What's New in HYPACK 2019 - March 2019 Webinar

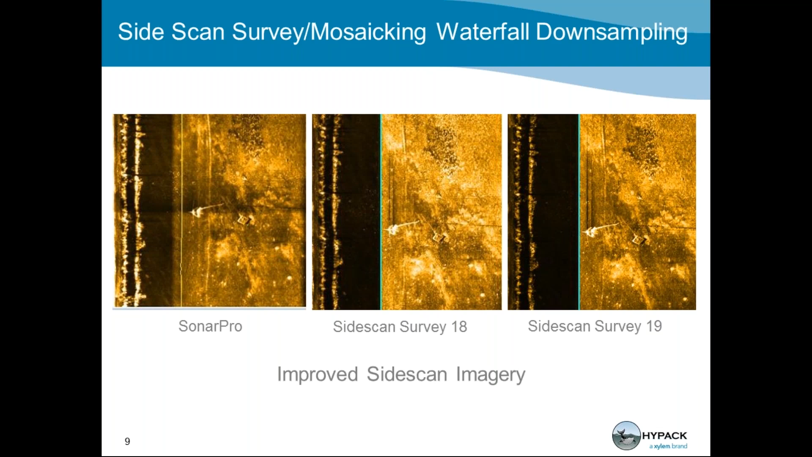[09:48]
mosaicing and it looks a lot more like the proprietary software we have also been able to add a bunch of advancements in the targeting and mosaicing area as well what
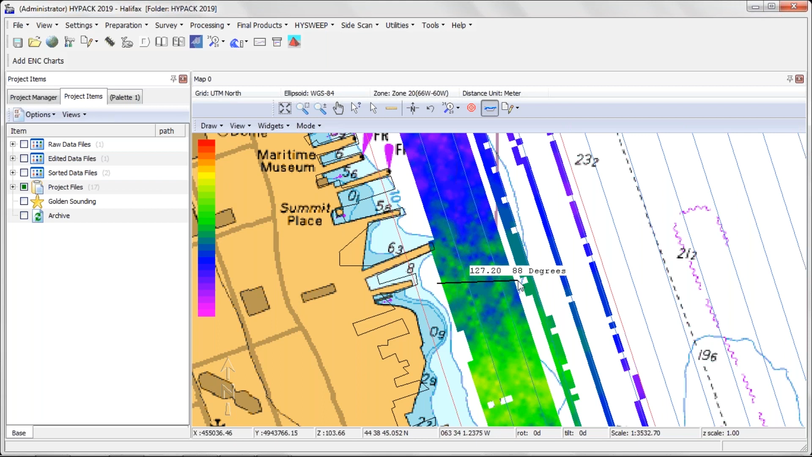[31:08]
tool instant profile you cut across and again this is great because you know what you can work this even if you do not have a key so if you have someone that can download high pack and they install it on their computer